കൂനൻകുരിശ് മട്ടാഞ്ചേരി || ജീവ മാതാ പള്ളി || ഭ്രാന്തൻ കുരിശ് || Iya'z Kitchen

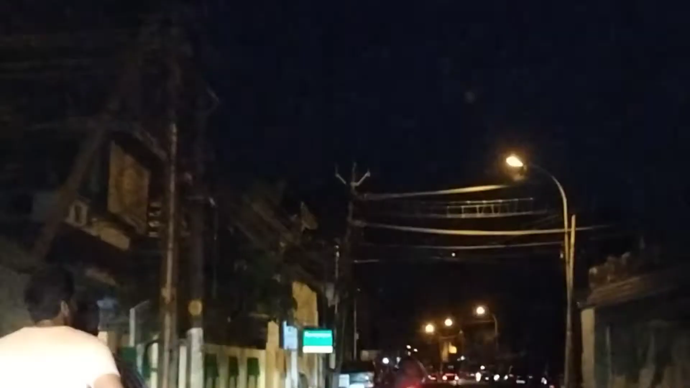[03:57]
ദേ ഇവിടെ നിന്ന് കണ്ടോ, സിനഗോഗ് 0.6 km എന്ന് എഴുതിയിട്ടുണ്ട്.
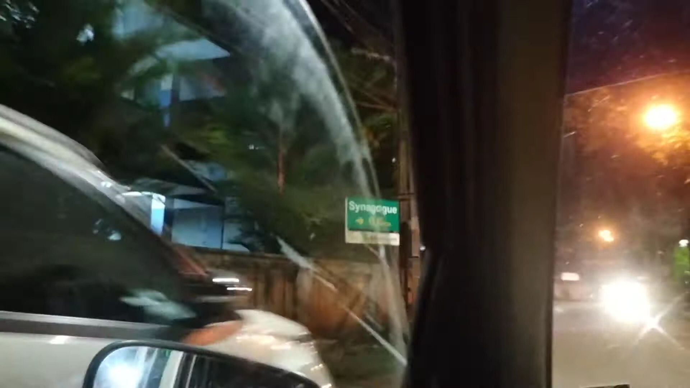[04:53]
അപ്പോൾ മട്ടാഞ്ചേരിയിൽ സബ് ജയിലിന് സമീപത്താണ്, ഇതാണോ ജയിൽ, ഇതിന് സമീപത്ത് ഒരു
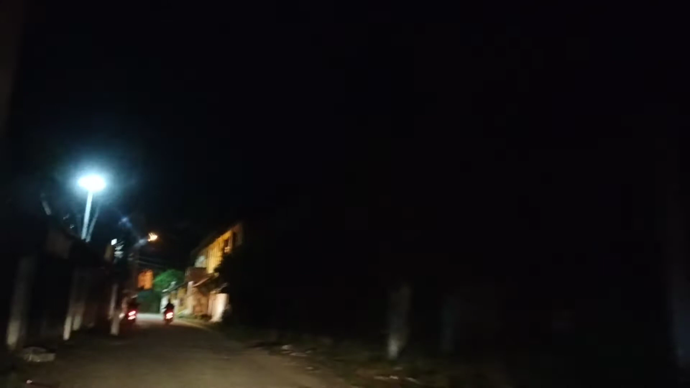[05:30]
അത് കണ്ടോ, വളരെയധികം പുരാതനമായ ബിൽഡിങ്ങൊക്കെ തന്നെയാണ്.